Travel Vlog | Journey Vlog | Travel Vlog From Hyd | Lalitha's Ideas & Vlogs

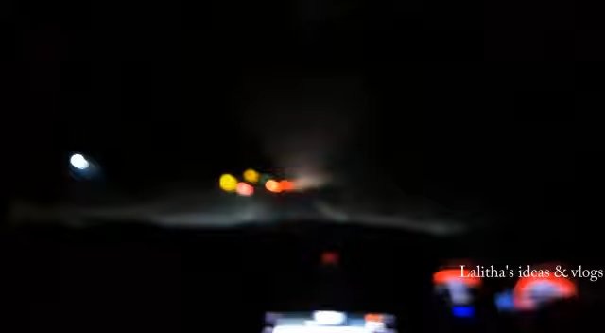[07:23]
I may have seen 12-13-18. So, it is not the festival time. It is a lot of shops and churches.
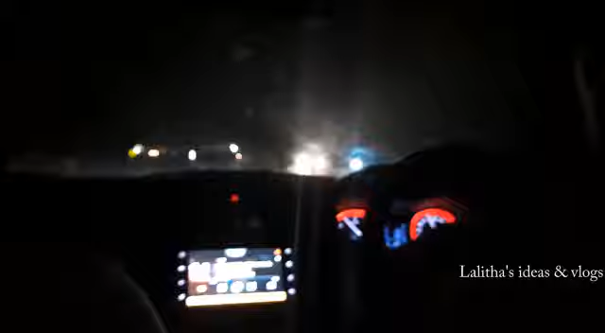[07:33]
It is full of lighting. So, it is the lighting.